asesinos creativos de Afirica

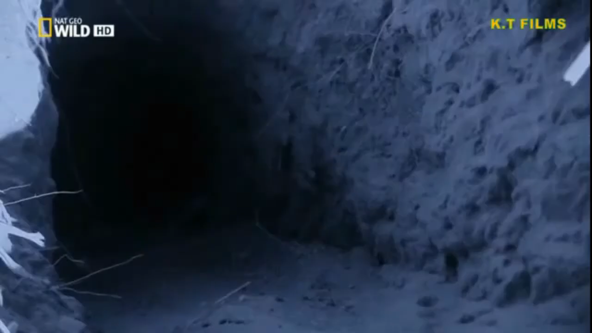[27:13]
La liebre de los matorrales que vive en esta madriguera pronto saldrá en busca de su alimento nocturno.
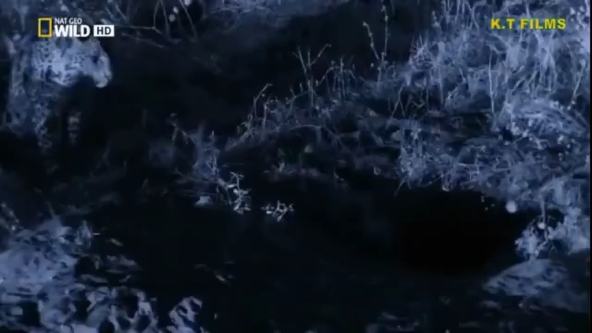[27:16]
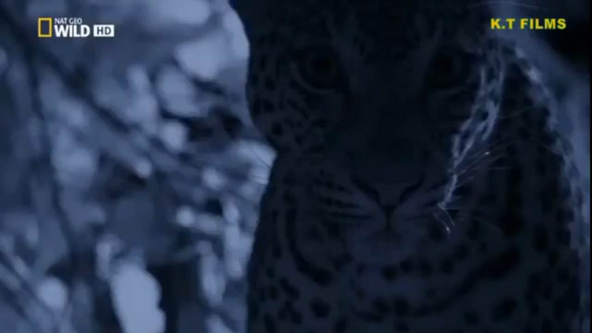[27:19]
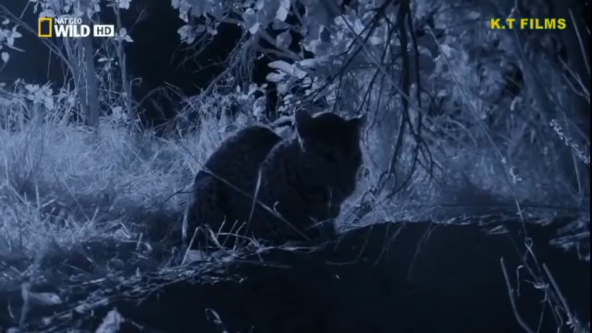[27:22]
Y Nikita se aparca justo en la puerta. Permanece inmóvil. Pero, ¿tendrá paciencia para aguantar?
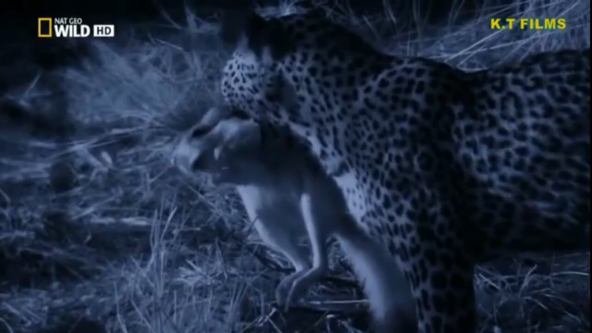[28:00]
Por fin, consigue una comida sustanciosa para saciar su apetito.
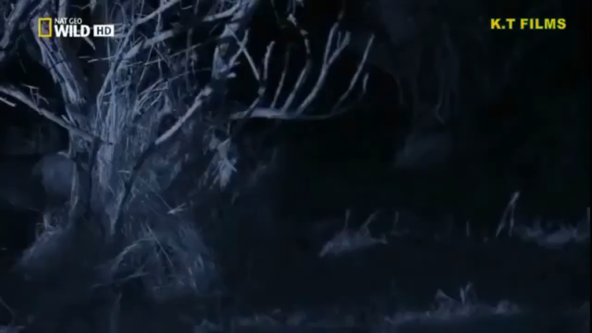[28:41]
Siguen teniendo en su punto de mira a la búfala herida.
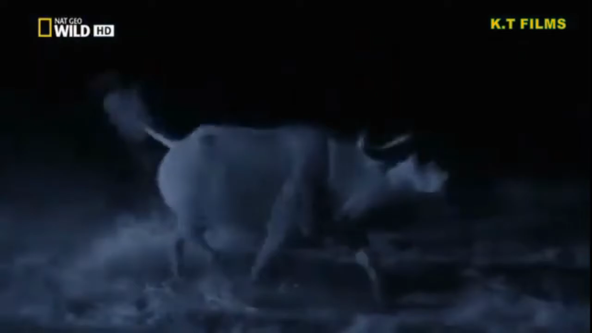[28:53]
Pero la custodia un ejército de tanques de una tonelada de peso.
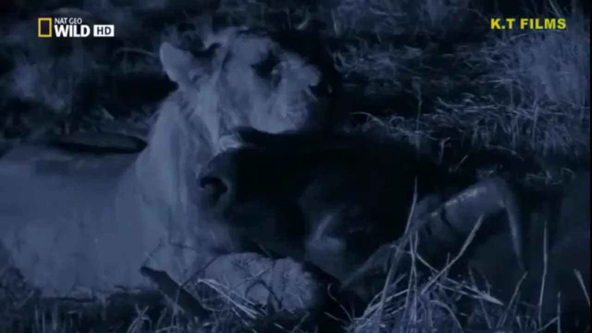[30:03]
Estos dos jóvenes se las apañan bien, incluso para Sabuti. Esto les mantendrá alimentados durante al menos tres días. Eso si logran conservarlo.
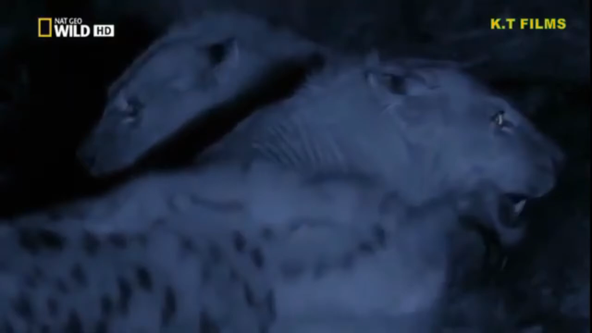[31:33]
Después de pasar 18 horas cazando a la búfala, los leones nómadas no están dispuestos a entregar su premio.
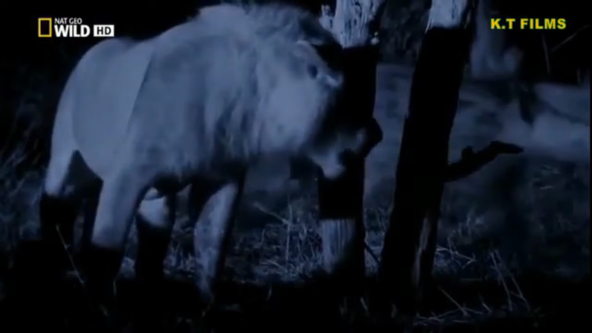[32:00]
Finalmente, las hienas se rinden. Pero al amanecer llega el auténtico desafío.